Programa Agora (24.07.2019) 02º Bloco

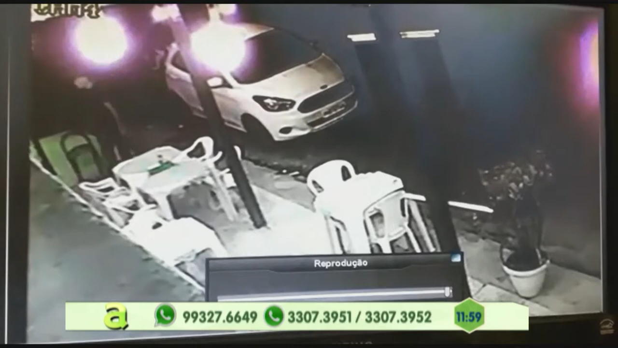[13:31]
Esse restaurante fica no Aleixo e você está acompanhando imagens da câmera de segurança, demonstrando o momento em que os assaltantes chegam.
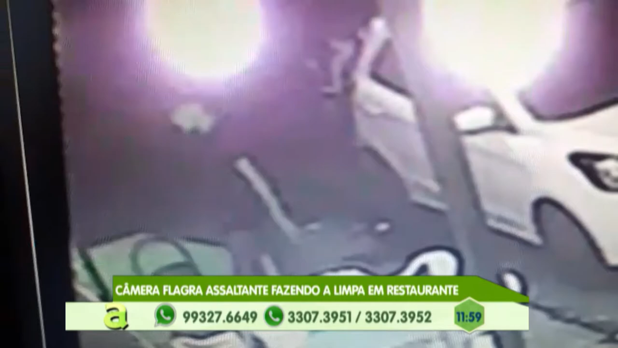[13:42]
Eles entraram no restaurante, estão roubando todo mundo lá dentro e daqui a pouco vai sair com as coisas de todo mundo. Fizeram uma limpa, fizeram uma limpa. Ei, não vai ficar barato não, a polícia está procurando vocês, a polícia está te procurando, não vai ficar barato não. Você que mandou seu vídeo, muito obrigada pela audiência, você que está mandando os vídeos e fotos aqui pelo nosso WhatsApp,